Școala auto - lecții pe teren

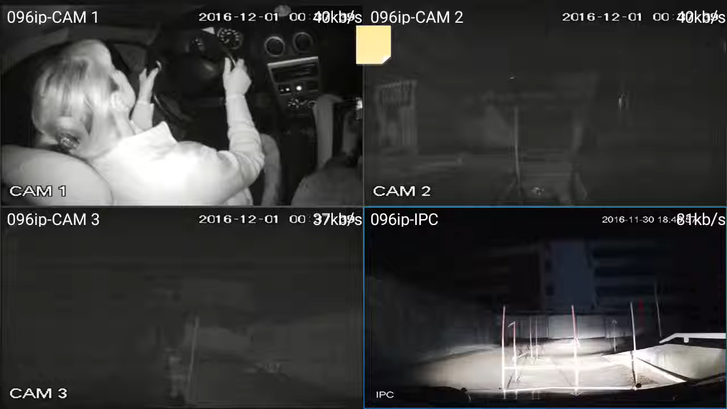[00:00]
Simnalizăm, ne asigurăm, nu glânda stângă, ne-am asigurat, nu-i nimeni, asta noi asimulăm în condiții reale, e de acord? Da. Hai! Ne uităm în partea stângă și mânuim pe la patien, două mâni avem. Mhm. Bini? Nii-n ce?
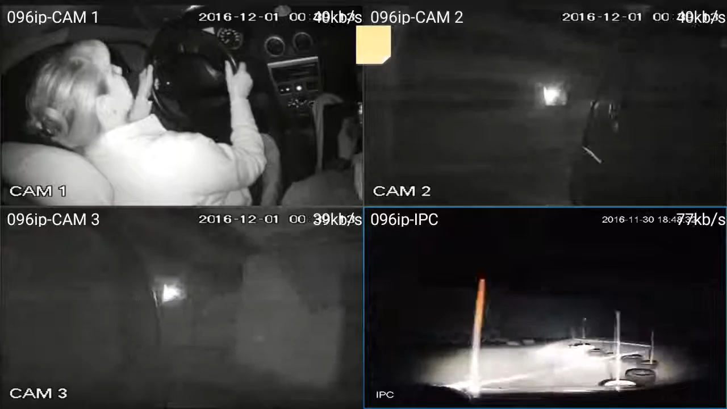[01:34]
Pe asta îngângem. Asta e încă rapid, repede. Și nu mai facem o dată parcare, îmi apară cu pornirea asta. Mhm. Mhm. Mhm. Mhm.
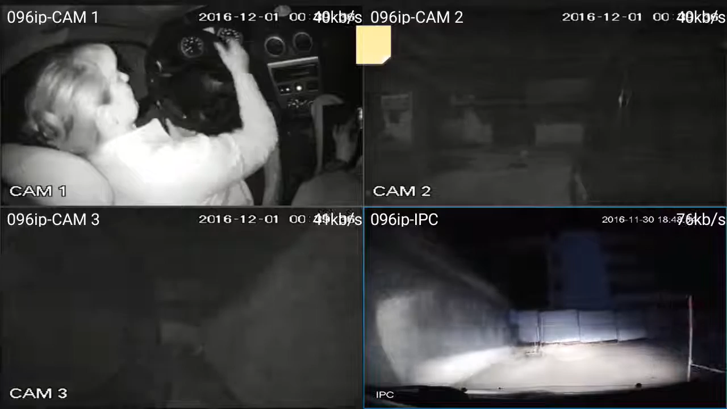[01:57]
Când să ne coborăm acolo, puțin am întârziat cu frână. Cu frână, m-am. Așa-i? Dar chiar și cu oambreajul nu ai decuplat. A trebuit întâi oambreajul și frână. Da, asigur. Să ieu de pe gaz și să apăs oambreajul automat. Correct. Și apoi frână. Correct. În timp de departe. Unde uităm, tocmai de la indicături. În timp de departe. Unde uităm, tocmai de la indicături. În timp de departe. Și îl putează și oambreajul.